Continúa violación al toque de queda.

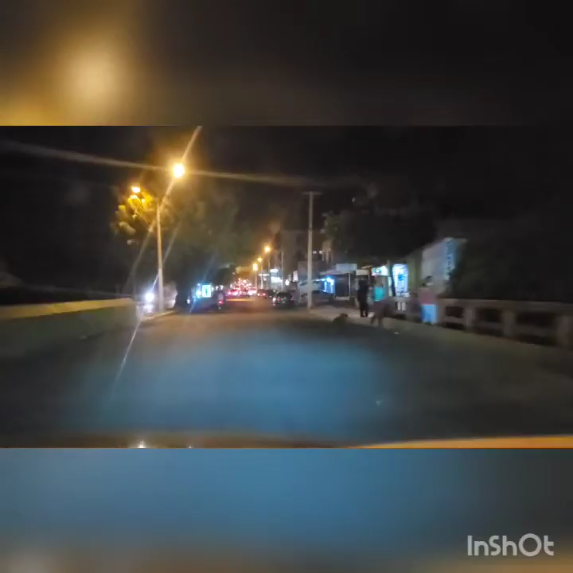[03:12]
Miren cómo se ven los vehículos en la Yapur Dumí. Ahí, ahí, ahí. No parece toque de queda.